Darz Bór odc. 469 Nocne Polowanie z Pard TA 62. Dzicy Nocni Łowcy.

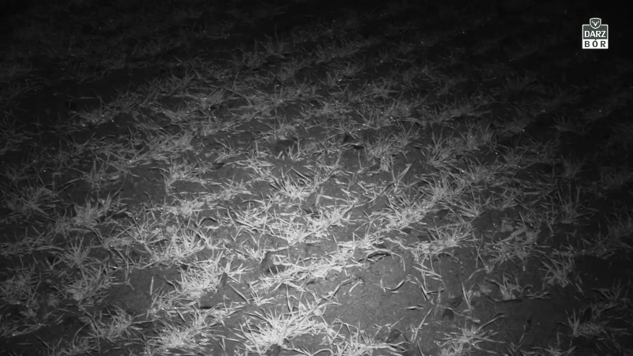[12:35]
Będziemy szli sobie taką groblą i zobaczymy, czy tam gdzieś przy właśnie takich remizach gdzieś tam nie ma dzików. Na polu widać ślady urzędowania dzikiej zwierzyny, dzików, które wychodziły i sobie gdzieś tutaj żerowały.
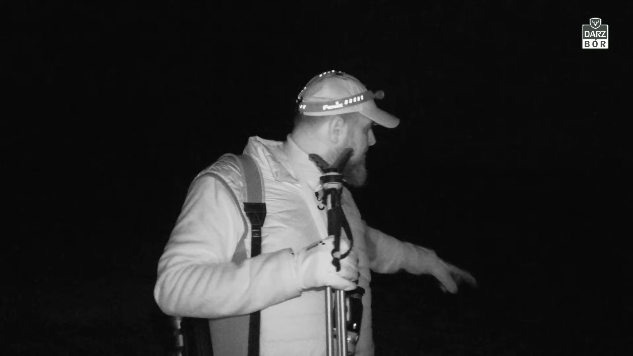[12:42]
Z tyłu za moim operatorem jest duże trzcinowisko.
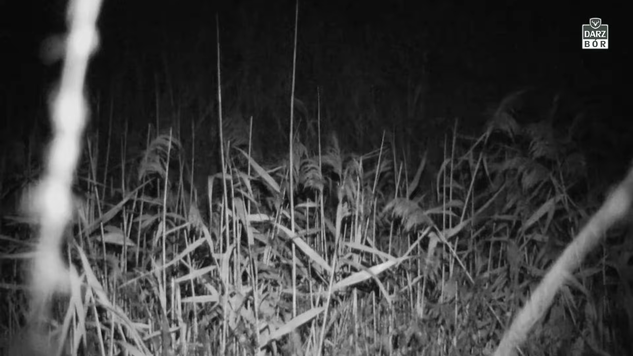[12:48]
Idziemy teraz jego brzegiem. Niestety na razie nic nie widać.
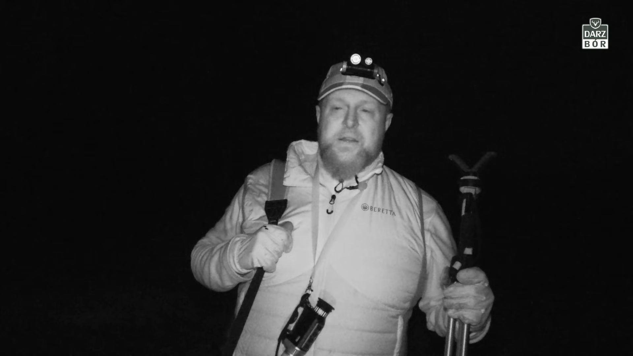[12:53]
Jest też już północ, a więc ta zwierzyna może być już gdzieś w innym miejscu. Być może wyszła z tych trzcin i poszła gdzieś na jakieś żerowisko. Jak dojeżdżaliśmy do łowiska, to widzieliśmy hałdy buraków, więc być może tam też w okolicy tych buraków będą kręcić się dziki. Zajrzymy tam jeszcze też później. W tej chwili już wchodzimy do takiej remizy, właśnie gdzie w środku są tory i tymi starymi torami będziemy przemieszczali się dalej.
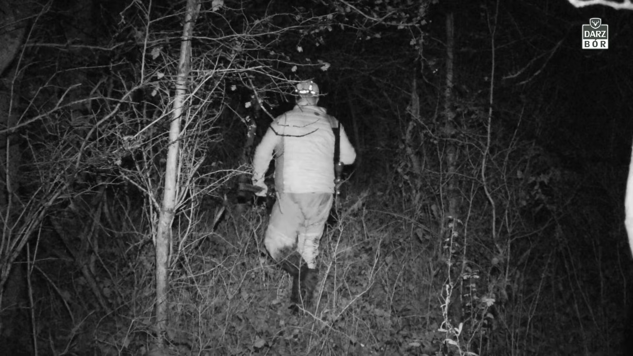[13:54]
Kiedy tylko weszliśmy do tej remizy, okazało się, że przed nami są trzy sarny. Udało mi się je nagrać. No, leżały sobie, a więc ta zwierzyna jednak nie jest na środku pola, gdzie bierze ten wiatr, tylko właśnie w takich spokojnych miejscach, jak to, osłonięte od wiatru, między drzewami i sobie tutaj leżały. No, podchodziliśmy, podniosły się i poszły gdzieś dalej.
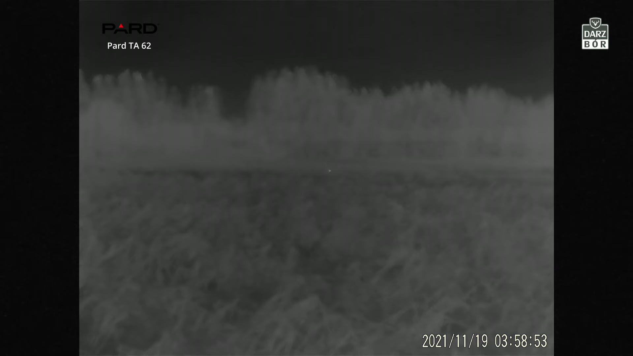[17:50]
Idziemy dalej, bo pod lasem jeszcze coś tam świeci na ciepło, więc zobaczymy, co to tam jest. Może ten szop zwiał i pokazał nam drogę, w którą stronę iść, a tam na końcu są dziki.
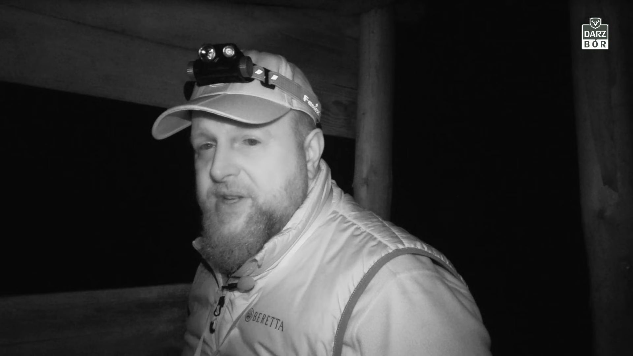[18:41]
Się siedzenie na ambonie i weszliśmy znowu na ambonę, ale wiatr wieje tutaj strasznie i za długo tutaj sobie nie posiedzimy. Weszliśmy, żeby zobaczyć z góry, czy coś w trawach czasami nie leży, ale niestety nie, jakaś drobna zwierzyna typu zając, może jakiś lisek, ale to raczej jakiś tam zając gdzieś przed amboną jest, a nic więcej nie ma.
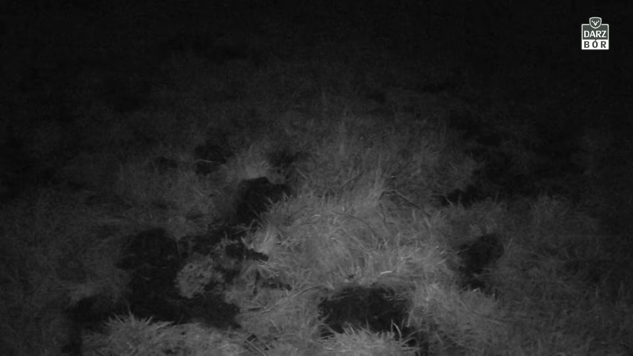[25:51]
świadczy o tym, że jednak tu się pojawiają.
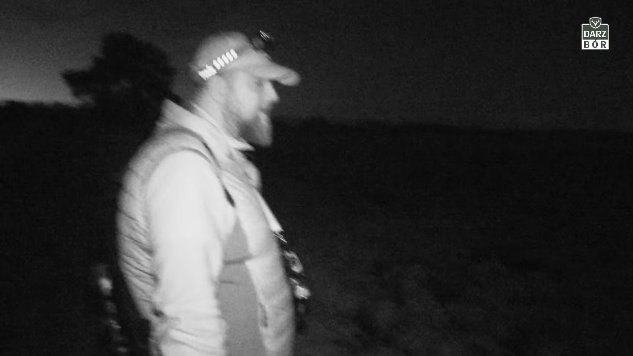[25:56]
Może nie w takim zakresie, jakbyśmy oczekiwali, żeby ta łąka była tutaj przewrócona i żeby było widać, że co chwilę tu są, ale taka oznaka znaczy, że wyłażą. Idziemy zobaczyć za ten cypel. Strasznie sześć podmiarów.
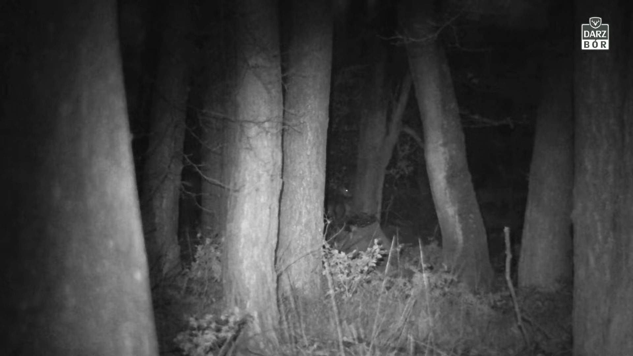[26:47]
W pierwszej kolejności, że to są dziki. Są takie trawy tutaj przed nami, gdzieś tam. Nie do końca było dobrze widać.
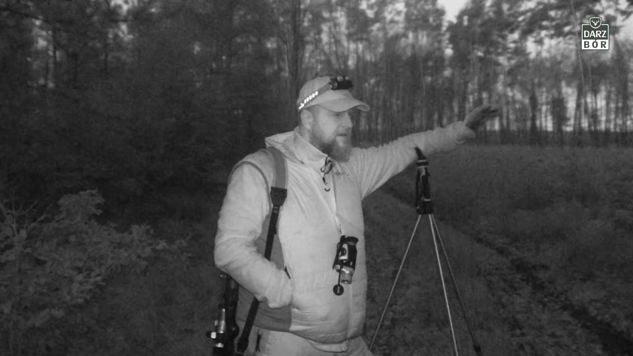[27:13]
Głowy cały czas łby spuszczone i żerowały.
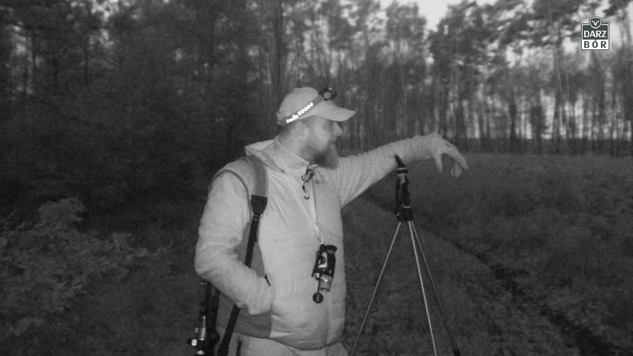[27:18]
I widzieliśmy je z kilkuset metrów, gdy tylko weszliśmy tutaj na tą drągowinę, na ten bukowy tutaj lasek. No i co? No i niestety poszły. Robi się już na tyle jasno, że za chwileczkę będę mógł zdjąć nakładkę noktowizyjną i już polować na jelenie, bo w ciągu kilkunastu minut, kilku zrobi się na tyle jasno, że będę w stanie rozpoznać.
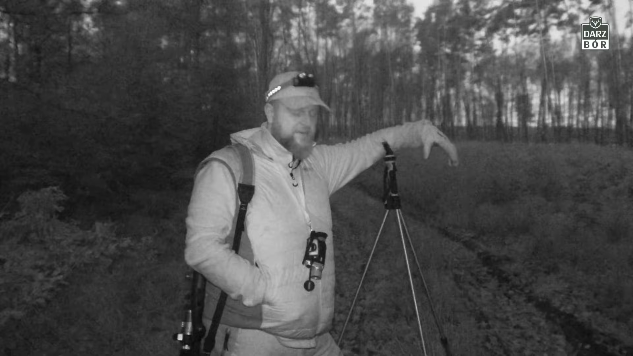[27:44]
No ale niestety nie zabrałem lornetu. No bo nastawiałem się na polowanie na dziki. Jelenie poszły sobie gdzieś tam na młodnik. My idziemy tam jeszcze do końca zobaczyć, czy gdzieś na łące jeszcze nie zostały jakieś dziki, skoro jelenie schodzą. Dziki często zostają trochę dłużej na łące niż jelenie. I jest taka szansa, że też mogą chcieć tędy gdzieś schodzić właśnie sobie na młodniki.